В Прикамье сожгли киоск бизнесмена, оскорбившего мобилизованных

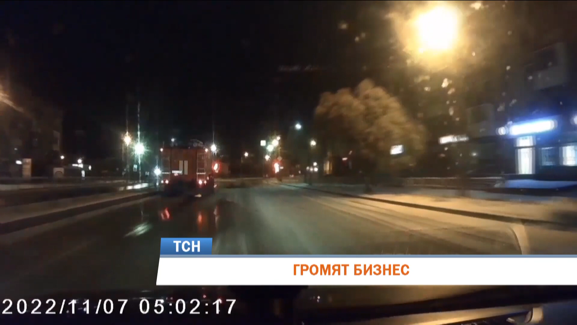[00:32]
А это второй эпизод за ночь. На пульт диспетчера поступило сообщение о пожаре. Огнеборцы на месте увидели, что горит одна из точек общепита.